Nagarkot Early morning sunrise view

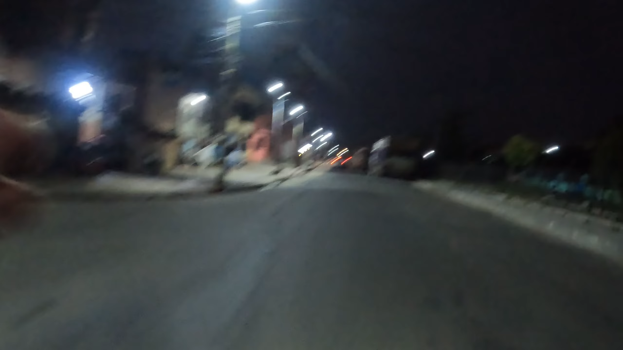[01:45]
अनि तल मेन रोडलाई छुइसकेको छौँ है अनि
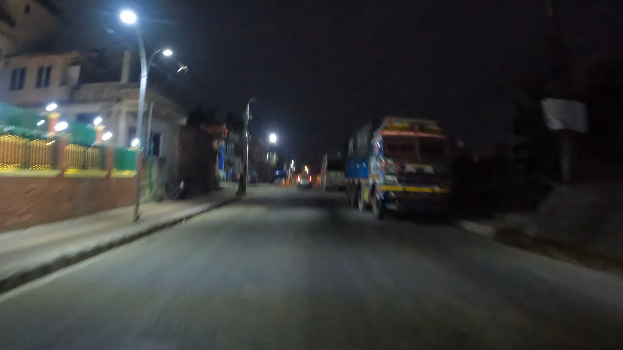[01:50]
कङ्केश्वरीनिर हो अनि पहिलासरी हेटेको छिर्छौँ पेट्रोल सेट्रोल हालौँ